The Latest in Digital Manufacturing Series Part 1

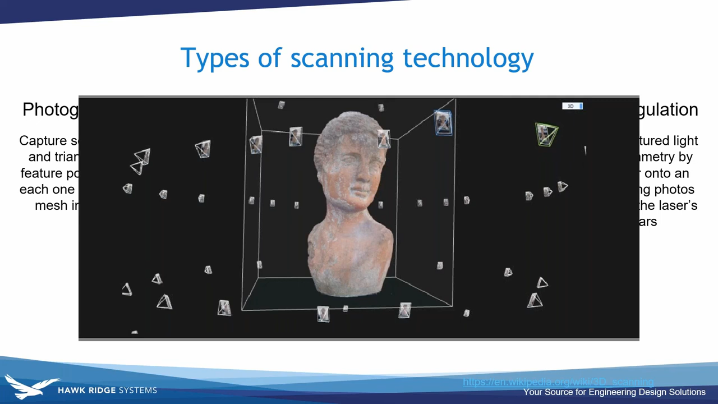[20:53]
generate a 3d mesh so if we look at this graphic on the screen here you can see all of those little planes represent a photograph and those photographs are used to look at a different projection to then generate the 3d image
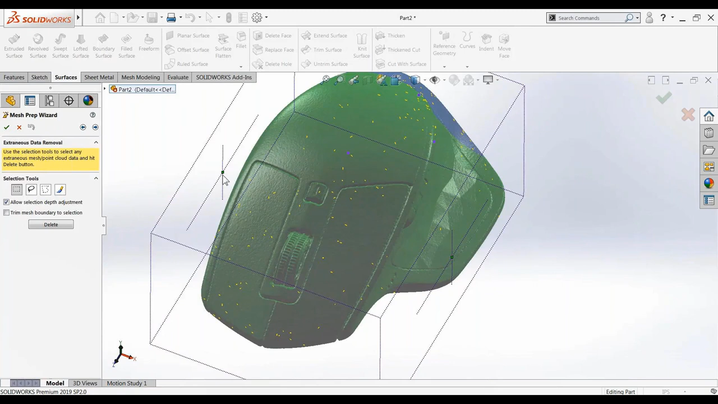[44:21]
and we're just going to do a volume selection so i just need those outside surfaces so i'm going to delete that inside i can then make this boundary
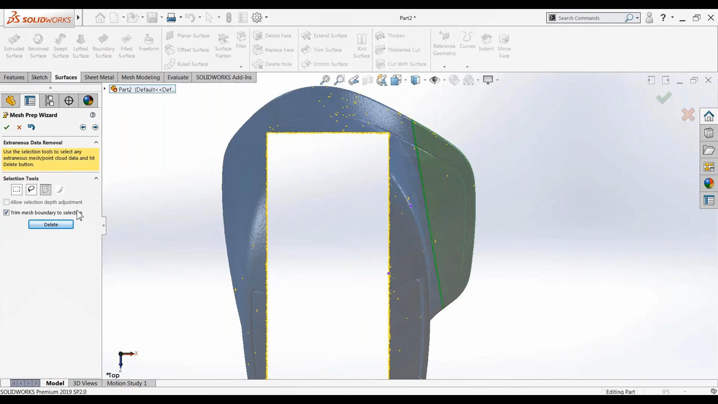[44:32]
tool remove that piece because that's not where my hand's going to touch this button in here
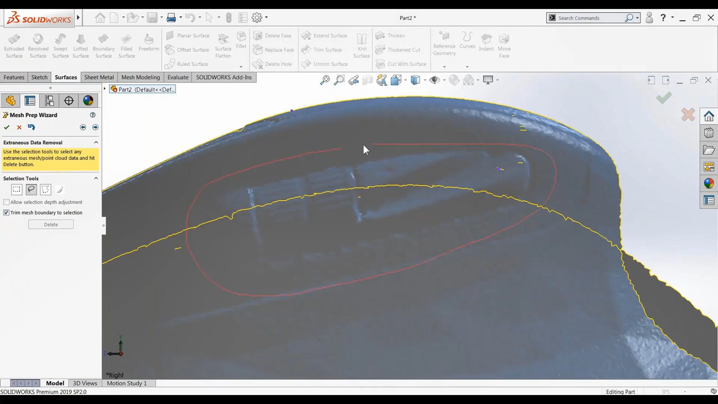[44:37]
is way too complex i can use the lasso select and delete it and i have started to kind of simplify my scan data here just by removing information that i don't need